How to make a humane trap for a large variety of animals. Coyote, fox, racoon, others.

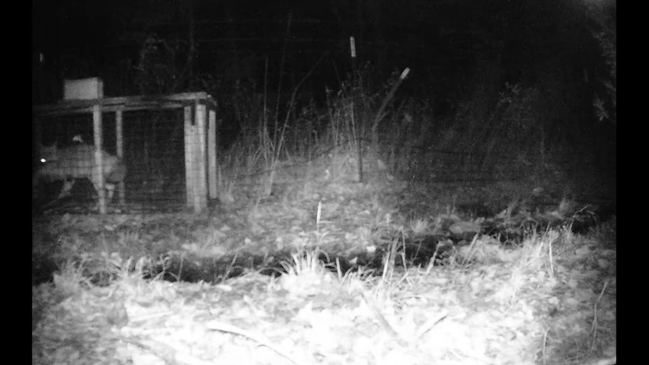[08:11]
And I caught it. I got a game cam near the trap, so I could monitor it. That way if I ever just find that it was sprung, but nothing in it, I can see if maybe something just bumped it, or if I caught something, then it got loose. Well, with the coyote, it did get loose. When I came there the next morning, just this little hole that it was able to make in the wire was all it took that it was able to get out.